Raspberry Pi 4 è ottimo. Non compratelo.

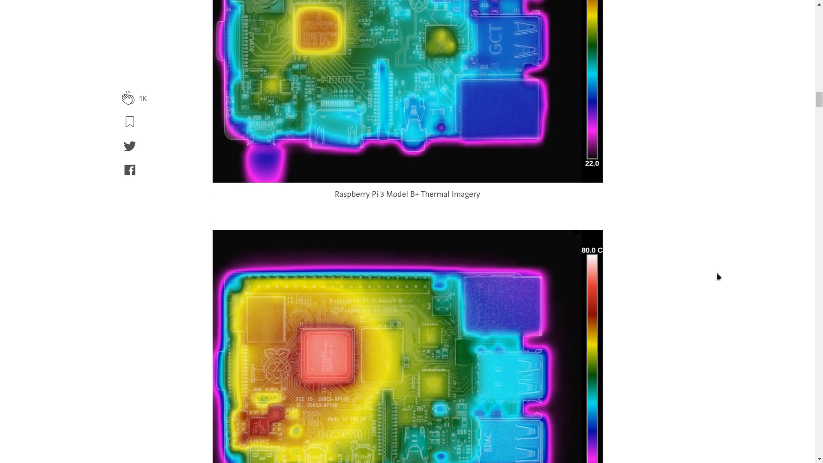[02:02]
On screen: scale top 80.0°C
Questa è una foto termica del Raspberry 3 che già è conosciuto per avere
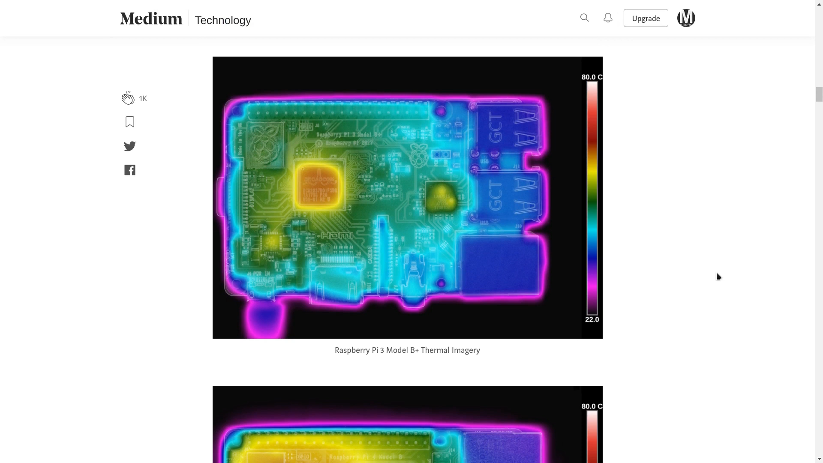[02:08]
On screen: scale top 80.0°C
problemi di surriscaldamento e qui abbiamo una foto termica del Raspberry P4.